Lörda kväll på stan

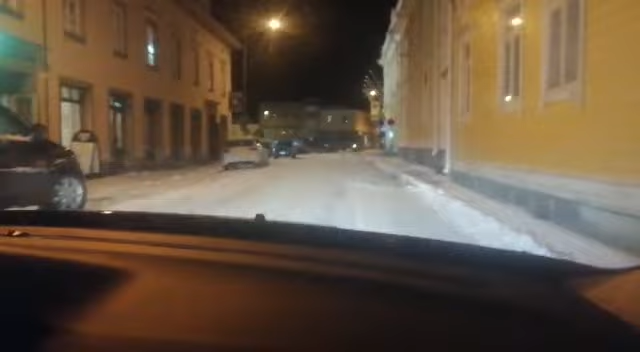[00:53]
Nu närmar vi oss. Nu närmar vi oss. Nu ska vi se vad det är för drag här på lördagkvällen. Vi har mycket folk här.
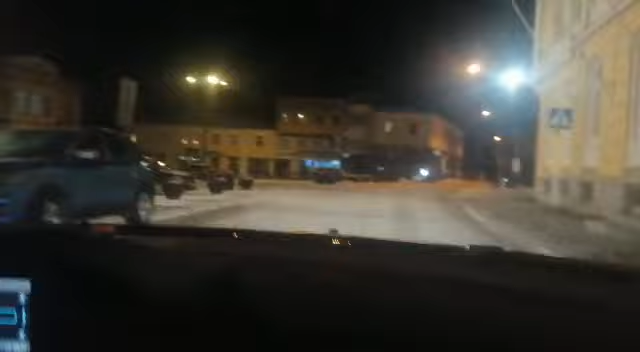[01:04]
Men fan jag tycker det ser lite tomt ut. Jag har en massa bilar är det nog parkerat här med.
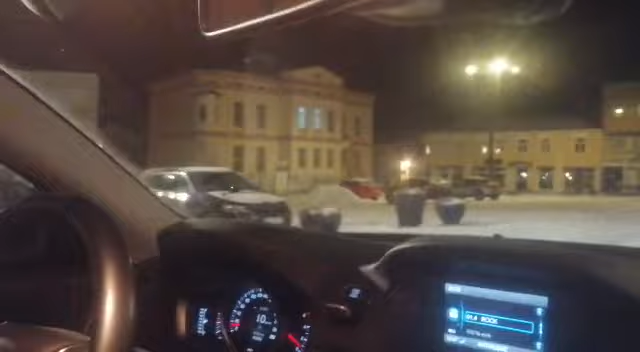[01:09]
Vi har andra på Kogsgatan nu.